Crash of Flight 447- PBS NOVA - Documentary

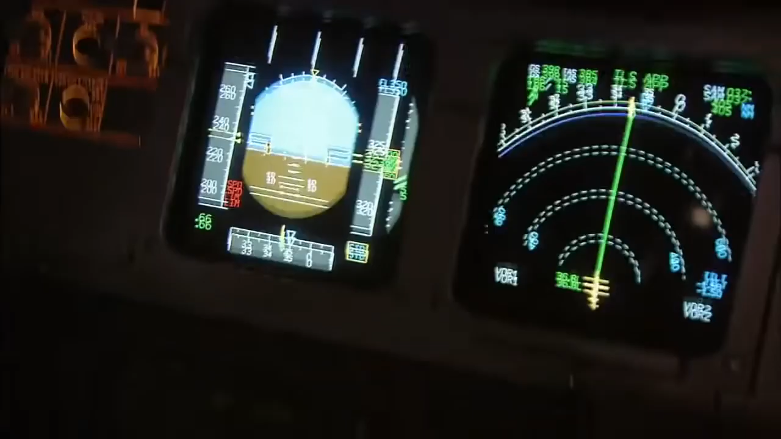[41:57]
Five degrees on the standby, four degrees on the other.